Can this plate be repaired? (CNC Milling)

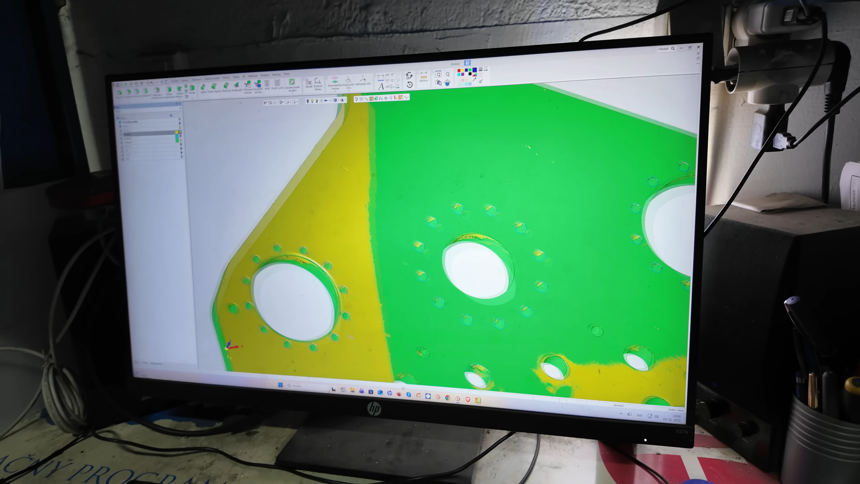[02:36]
toho nášho kusa. A táto zelená časť je už vytvorený 3D model.